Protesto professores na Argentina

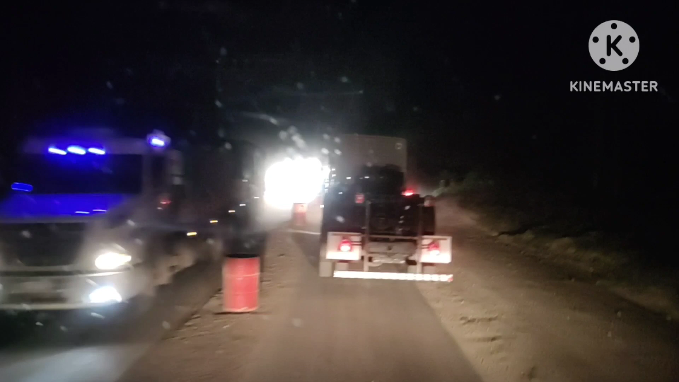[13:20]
Aqui tá cheio de desvio, cheio de obra aqui. Ave Maria. Aí, passar na maciota aqui.
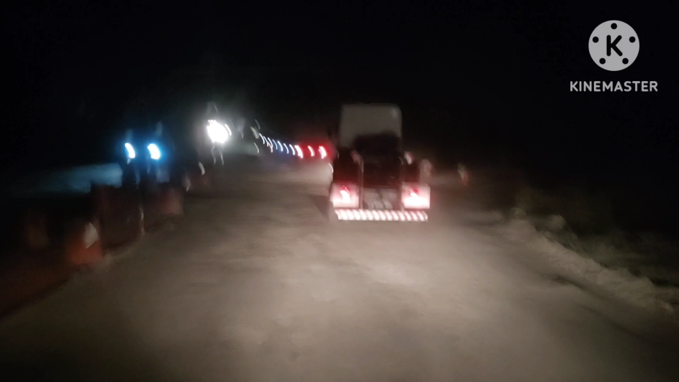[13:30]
Olha, tá assim, é cheio de cone, de buraco, é? Pula, pula, tá doido. A poeirão que sobe ainda, ave Maria.
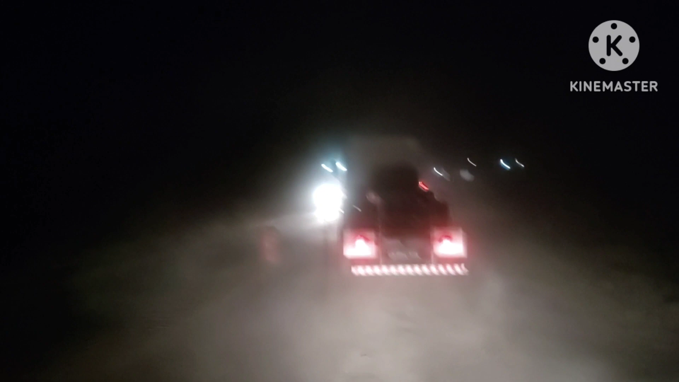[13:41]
Tá
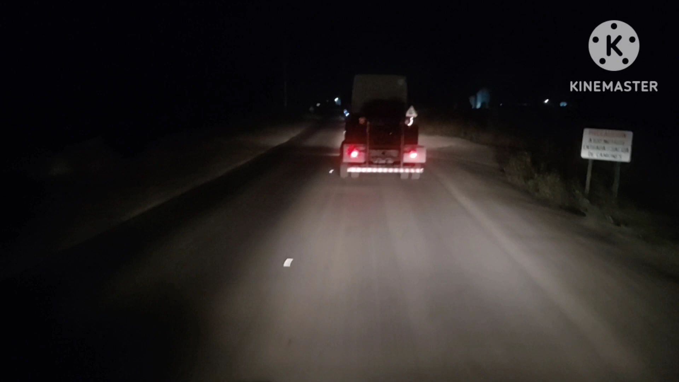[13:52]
doido. Vamos chegando aí, logo aí na frente aí, ó. As direita. Olha a linha do trem. Oh my god.
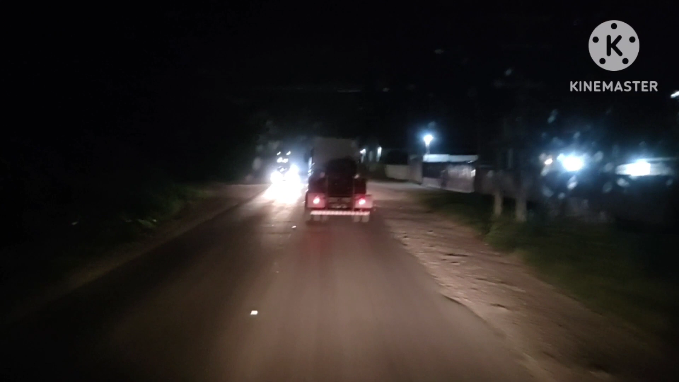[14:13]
Finalizar o vídeo de noite. Cheio de protestos dos professores. As rotas aí, né? Durante o trecho.